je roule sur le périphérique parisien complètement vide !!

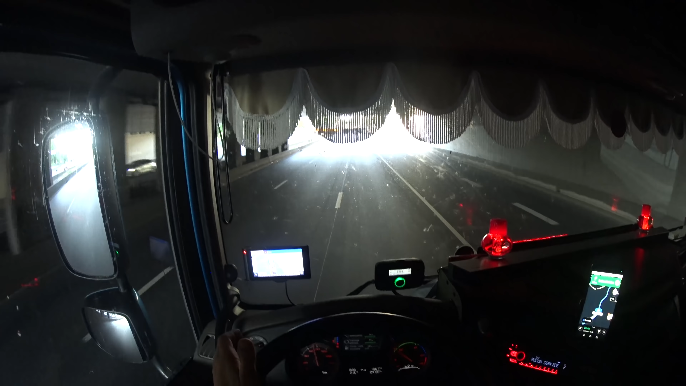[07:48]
Comme ça S'il vient de la voiture Elle peut s'insérer Sans que je bouge de file Tout simplement Et regardez Un périphérique fluide Mais c'est incroyable Moi j'hallucine de voir ça